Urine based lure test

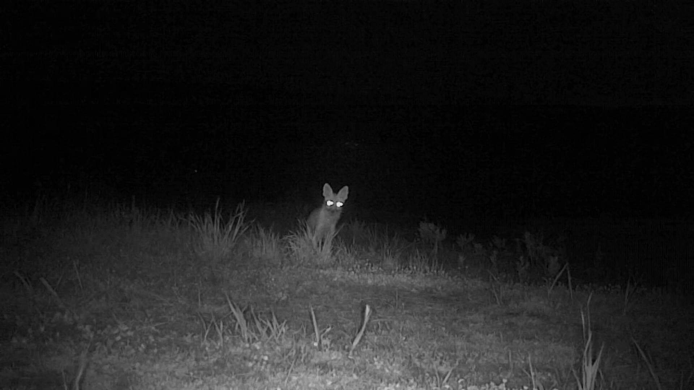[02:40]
And then I'll play that trail cam footage and you can check out what I've been playing around with. Soувy... It's a dimension of the trail cam footage.
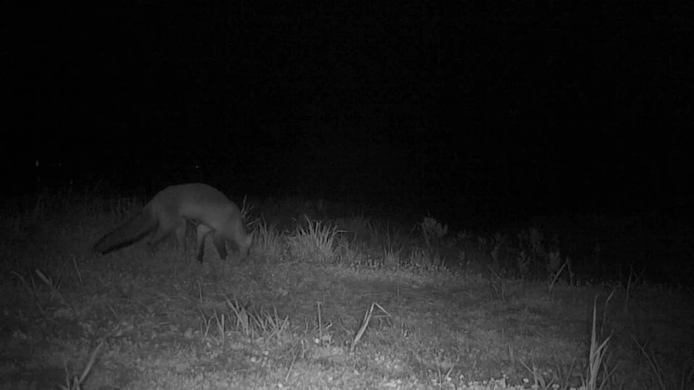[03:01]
So I'm going to do that trail cam footage and you've filled up the trail. Thank you.